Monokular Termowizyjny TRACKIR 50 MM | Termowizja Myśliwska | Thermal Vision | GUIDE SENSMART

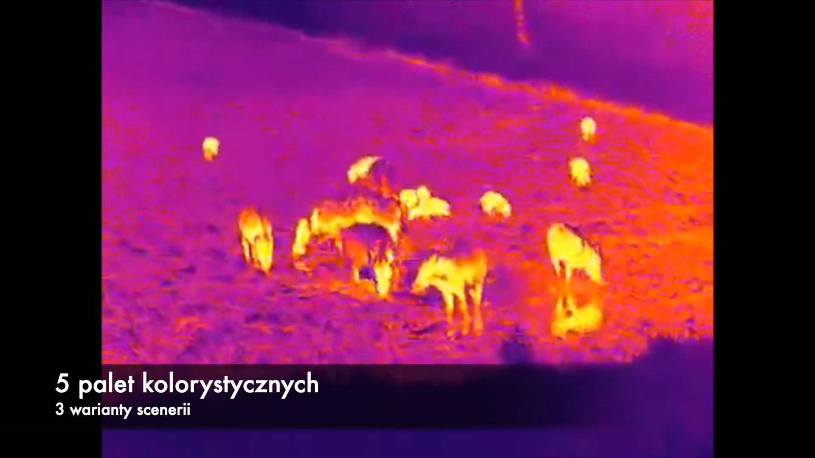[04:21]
co sprawia, iż dopasują się one do każdych warunków obserwacji.
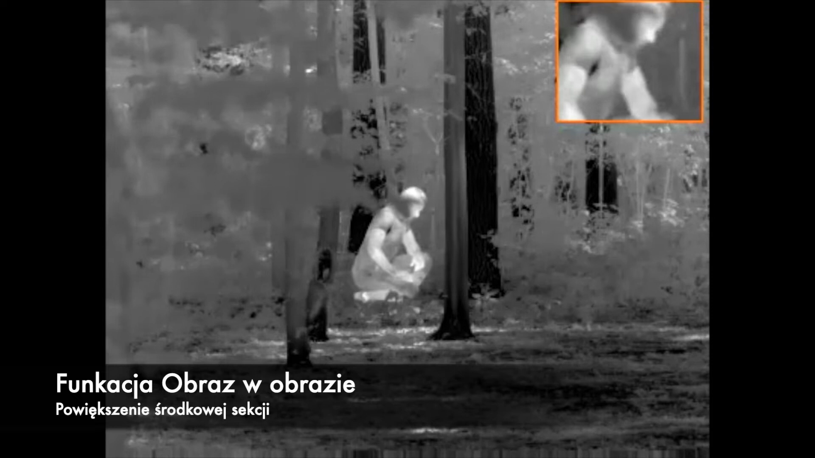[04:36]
Pierwsza to funkcja obraz w obrazie, która wyświetla małe poglądowe okno na wyświetlaczu z powiększeniem środkowej sekcji obserwowanego obszaru.
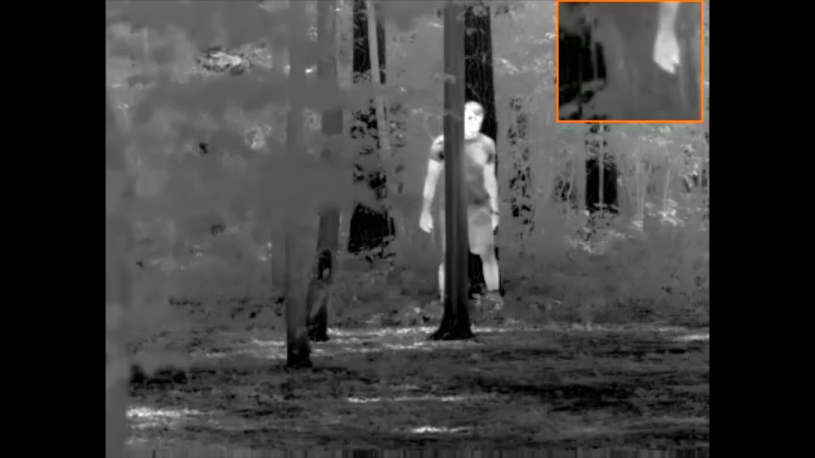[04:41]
Druga funkcja to funkcja hotspot tracking. Pozwala na śledzenie najcieplejszego widocznego punktu na ekranie,
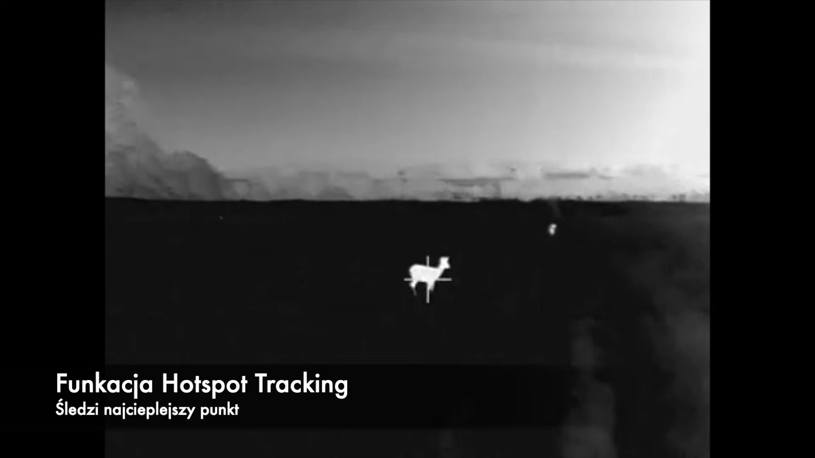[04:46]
dzięki czemu nie zgubimy obserwowanego obiektu.
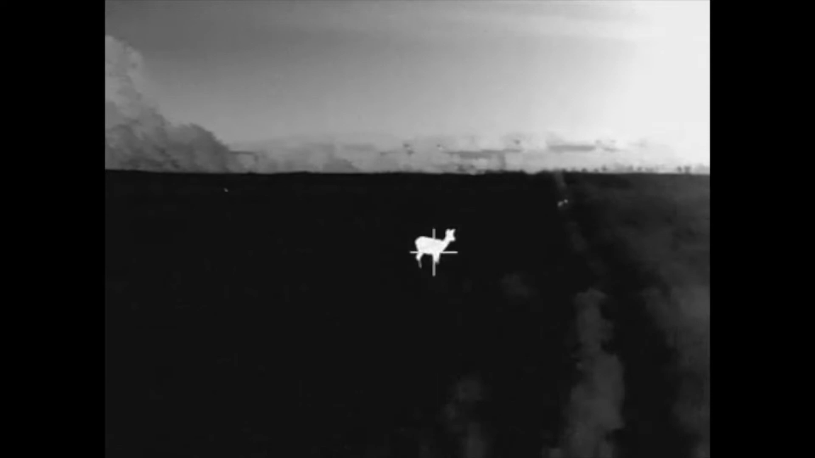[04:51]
Te funkcje pozwalają na jeszcze lepszą detekcję celów. Wbudowany dalmierz stadiametryczny ułatwi określenie odległości do obserwowanego obiektu.
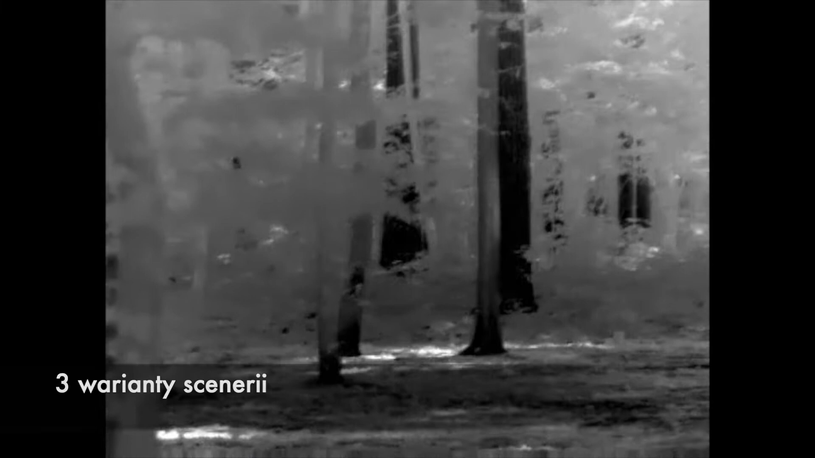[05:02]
Wbudowana karta pamięci o pojemności 16 GB pozwala na zapisywanie zdjęć oraz filmów. Co więcej, dzięki specjalnej aplikacji Traki Air, dostępny na smartfony,
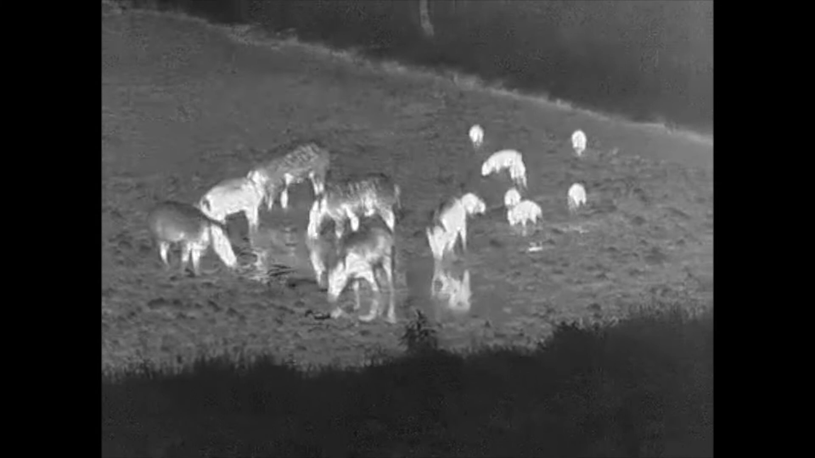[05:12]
obraz może być na żywo przesyłany na telefon, skąd użytkownik ma możliwość zarządzania monokularem.